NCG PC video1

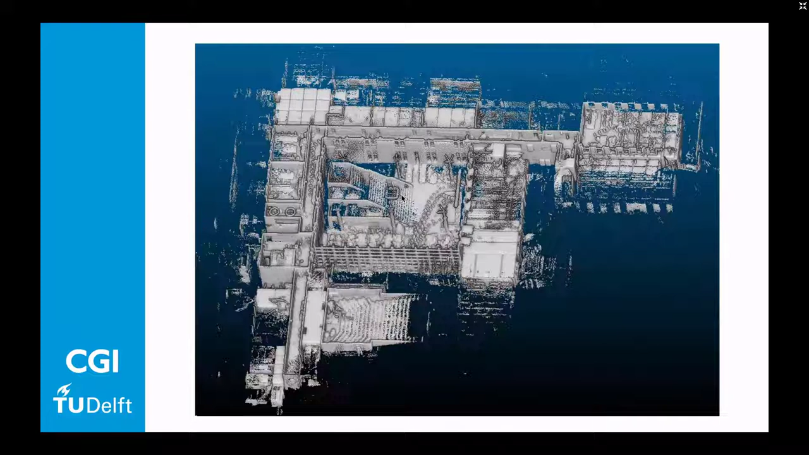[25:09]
laser scanner then we add the trajectory of the person that walked in this area
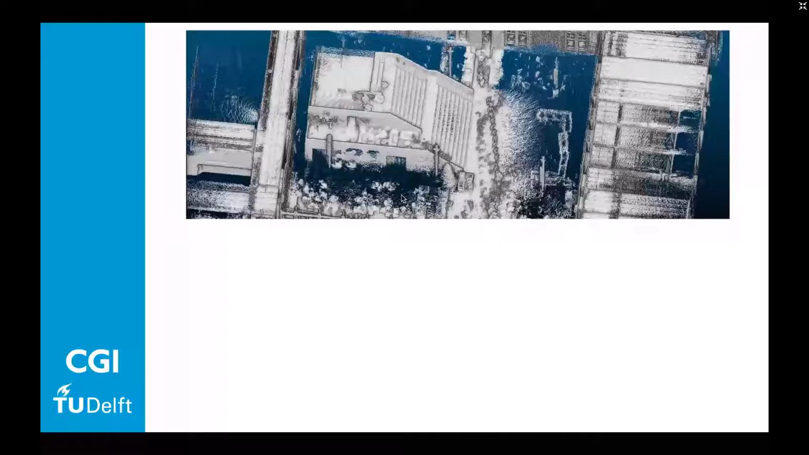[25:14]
also of course the trajectory itself contains information um and
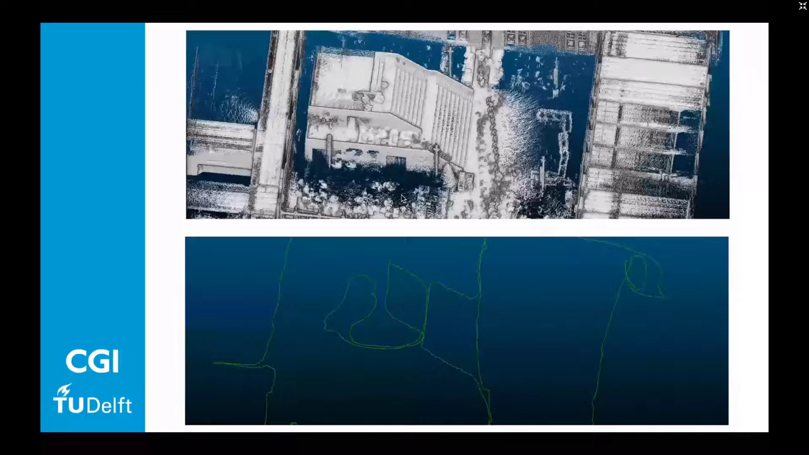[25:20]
here we add the two into one maybe i should go a little bit slower because i'm not sure how the video stream updates and
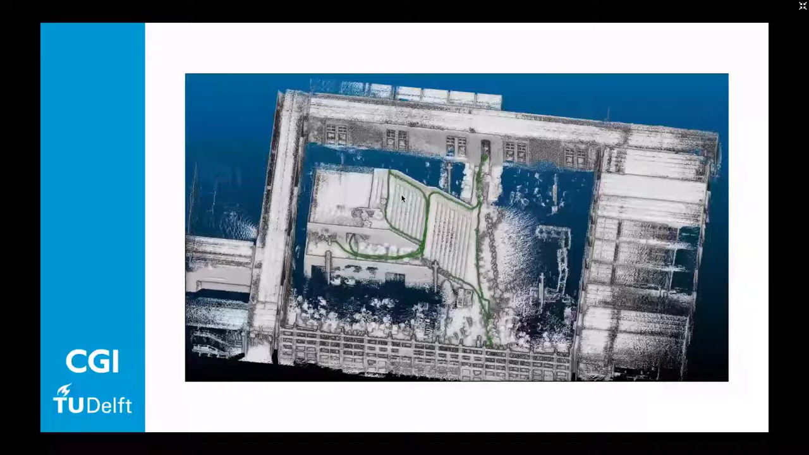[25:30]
here you see the algorithm displayed in a few simple steps um you see the the the foxholes and then what
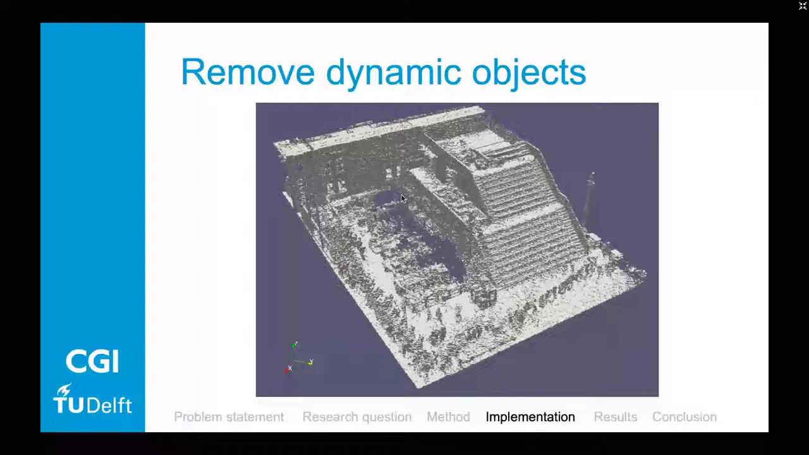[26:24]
a person that was walking next to him are still there in this point cloud although this is already the foxalized space maybe you cannot see but it's that's what it is um
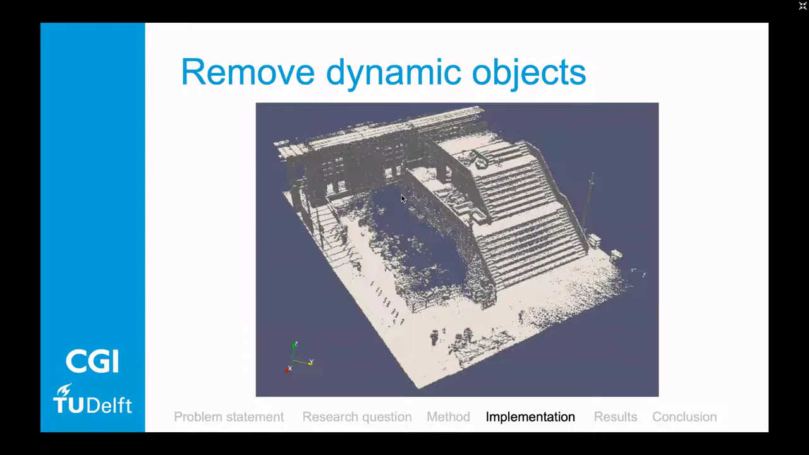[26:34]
and then we use the seed fox so we lower the trajectory onto
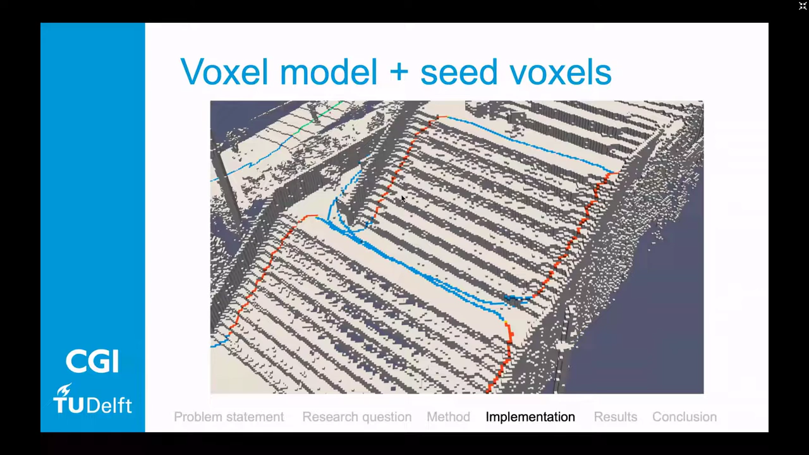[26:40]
the the ground foxholes and to be able to find out these different colors or segments as i said
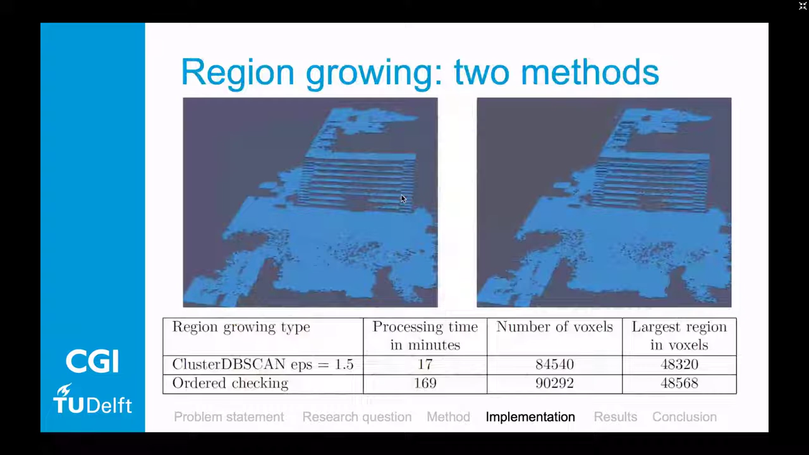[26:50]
um and then we try to do some region growing to fill in the gaps that we didn't scan um and in the end we get a rather nice picture of the
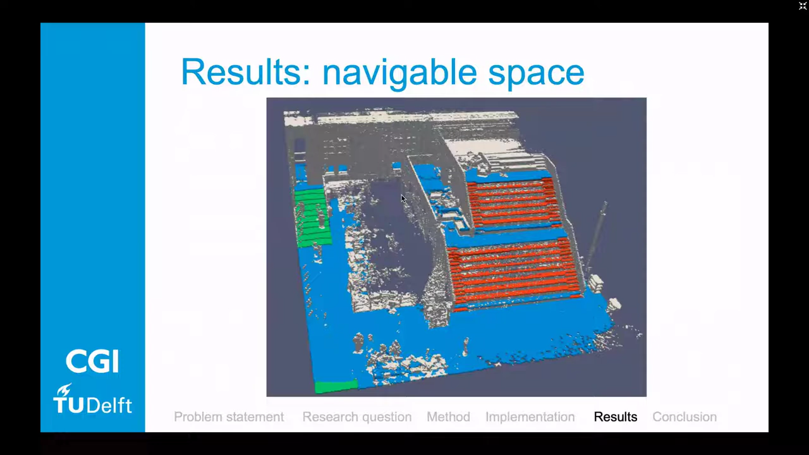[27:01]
navigable space and also as said in these different parts
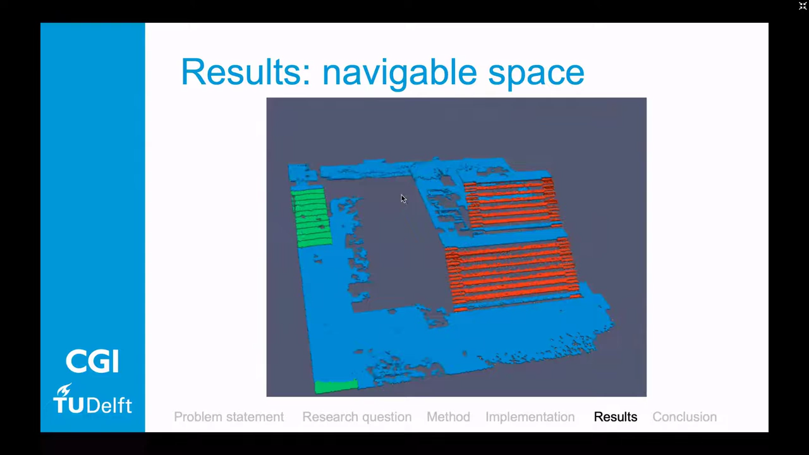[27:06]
or if you distract the rest and you see this um this is the final diagram
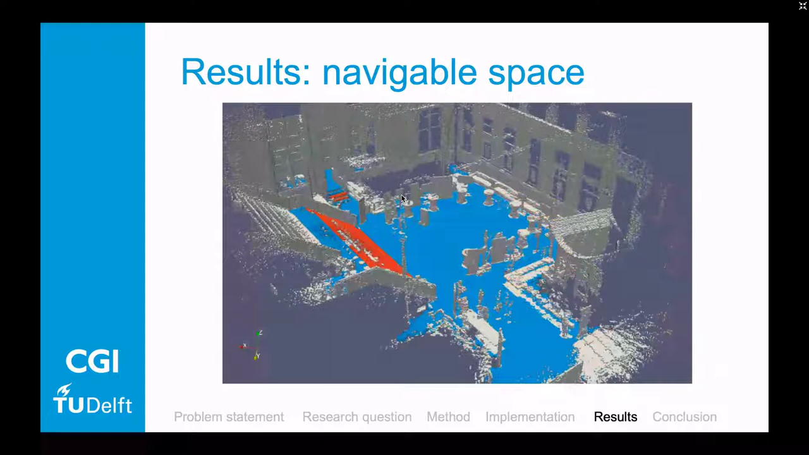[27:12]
of this area so it's it's it's looking like an outdoor terrain but it's in fact it's an indoor terrain it used to be outdoor there but it's now an indoor environment that we retrieve the walkable
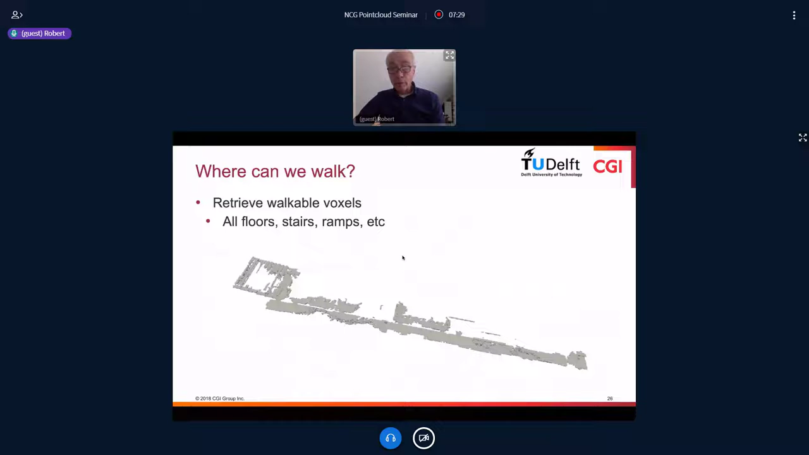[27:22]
space okay and then we want to go into this idea we want to segment the and the walkable space in different rooms and therefore
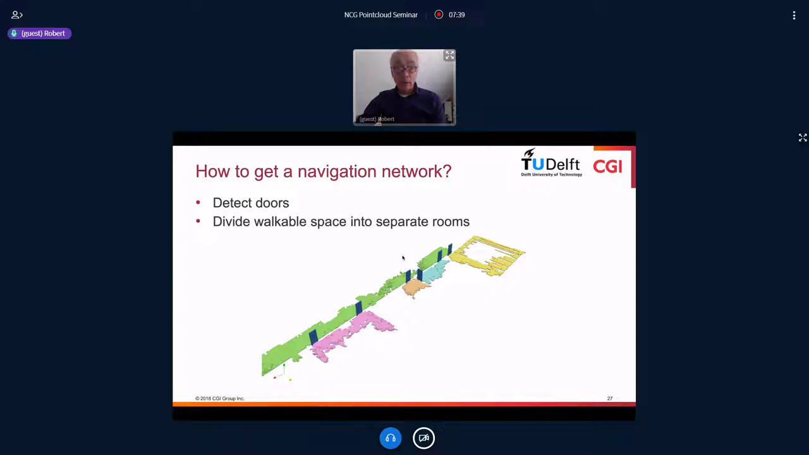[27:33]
we also have a look at boards and then of course in the end you will get a network
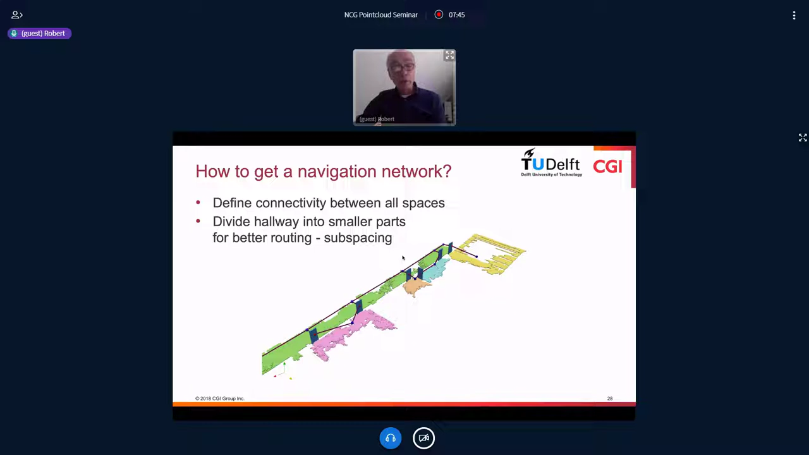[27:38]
like this and to be able to do that we use the medial access transform and a research done by rafi peters and we extended on that and then we use that to get walls and because in walls doors
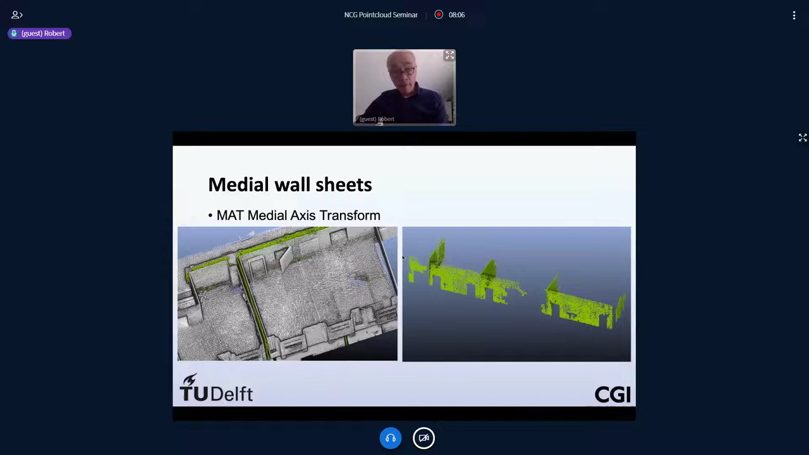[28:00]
could be detected because we have the trajectory going through the wall to be able to find doors um
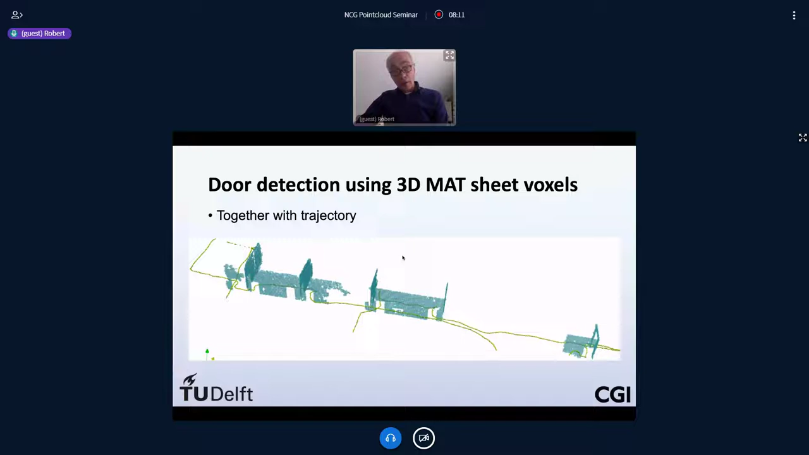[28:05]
and then in the end we create all these different spaces
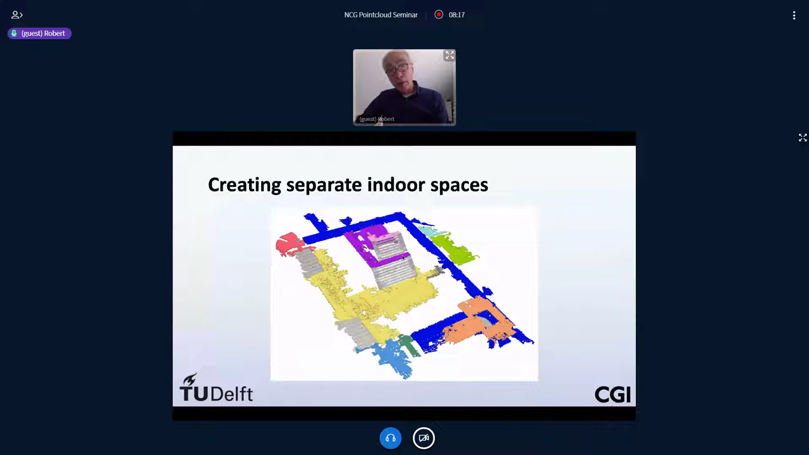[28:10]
which are important if you look at energy ml you need to define the spaces and subspaces and the and the network graph of course so here we see the